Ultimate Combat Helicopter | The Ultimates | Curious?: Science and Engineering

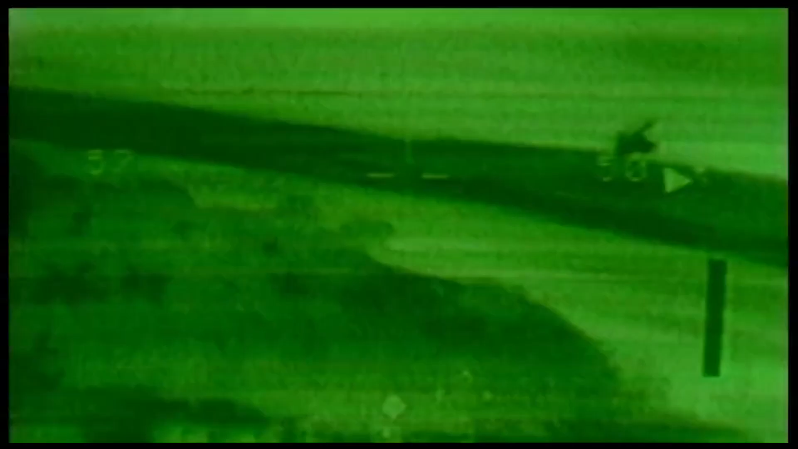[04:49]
The Apache is designed for combat both during the day and at night and has seen action in Panama,
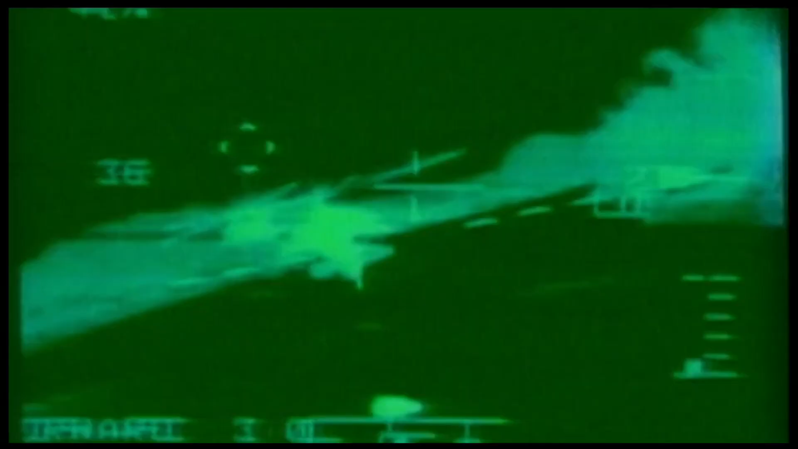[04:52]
Somalia, Bosnia and both Gulf Wars.
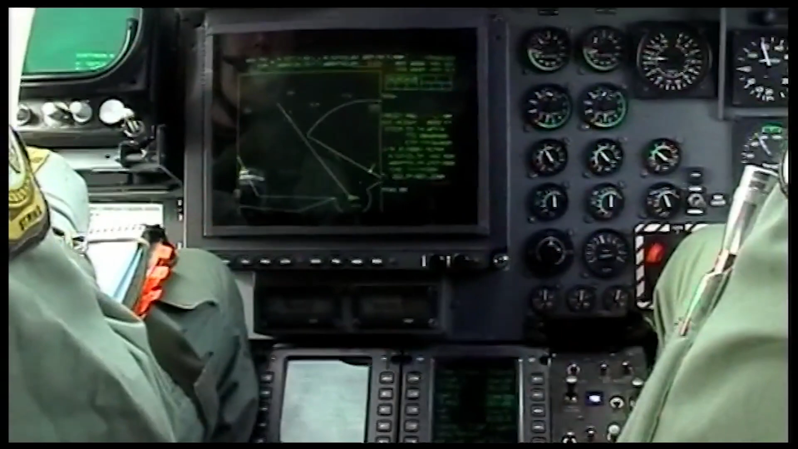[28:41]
To do that, I'd illuminate it with the radar, and then using the radar, I guide the missile onto the target.
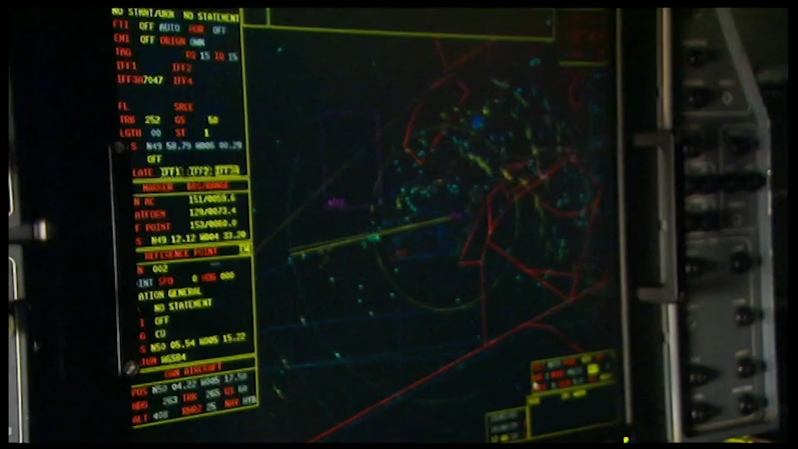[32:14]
it's got state-of-the-art data link, which is basically real-time information relay to anybody within the theatre of operations. It's a massive leap for the Navy.
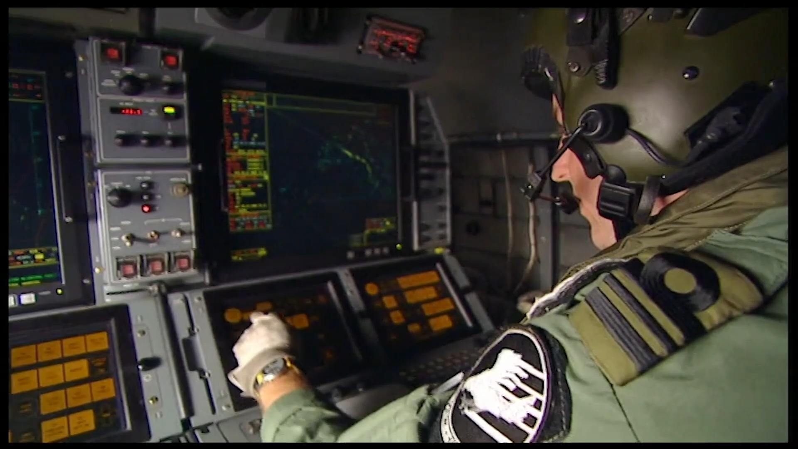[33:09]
The beauty of this is that we can stick this on an aircraft carrier with three crew and provide pretty much the same service.
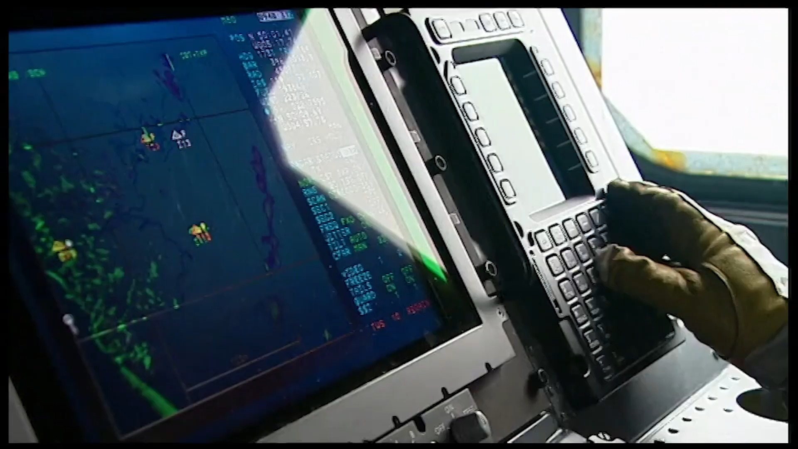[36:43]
which again can be transmitted on the data link back to the surface units.
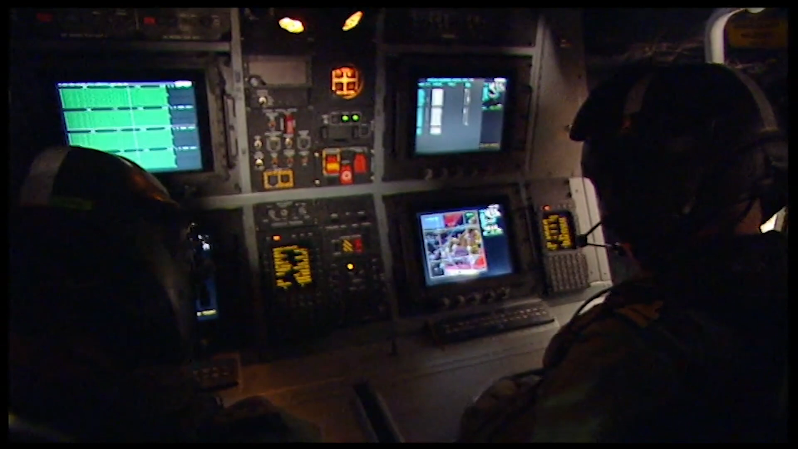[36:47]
On the 6 LCD displays,
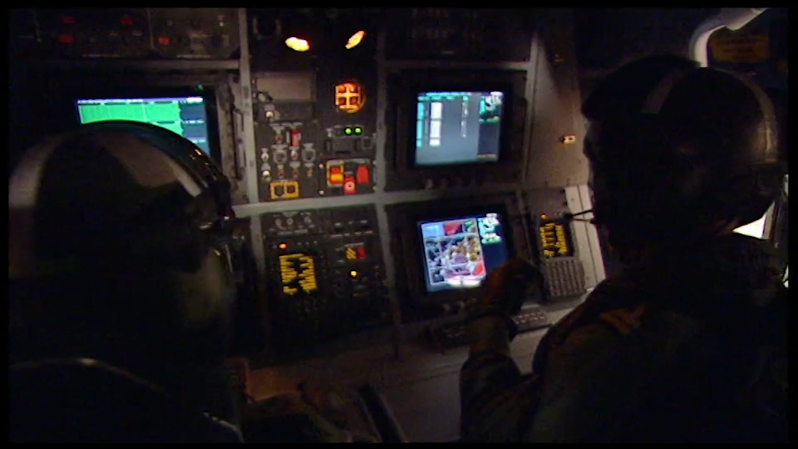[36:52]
we have all the information from the sensors, which are displayed in a variety of colours.
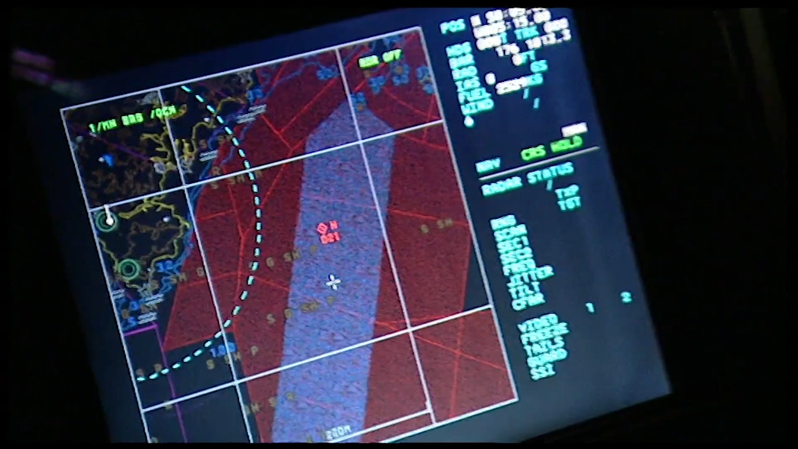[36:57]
For example, the hostiles we can display as red, the friendlies we can display as green, and those colour displays are sent to the ship.